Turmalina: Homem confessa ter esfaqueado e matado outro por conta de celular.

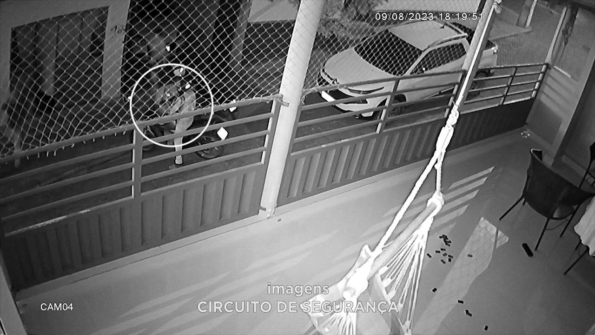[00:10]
O crime foi flagrado por uma câmera de segurança instalada na casa em frente à residência do suspeito. Nas imagens, é possível ver que a vítima está sentada na calçada, conversando com outras pessoas.
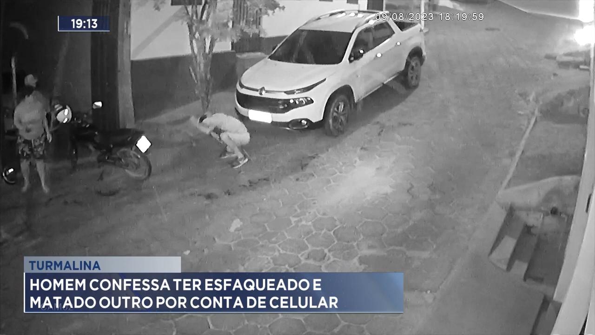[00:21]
De repente, o suspeito aparece por trás, dá a facada e depois foge. Mesmo ferido, o homem tenta correr e depois volta com a mão no peito. Socorristas do SAMU estiveram no local para atender a vítima, mas ela já estava morta. O pai do suspeito confirmou que foi o filho, o agressor.
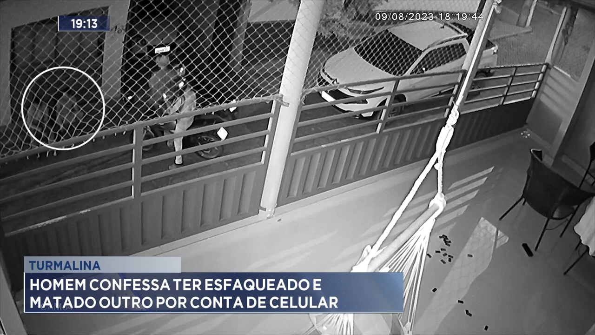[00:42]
Ao ser preso, ele apresentou o instrumento utilizado no crime, uma faca sem cabo com aproximadamente 35 centímetros. Ele afirmou por várias vezes que tinha a intenção de matar o homem porque ele teria furtado um aparelho celular avaliado no valor de 300 reais.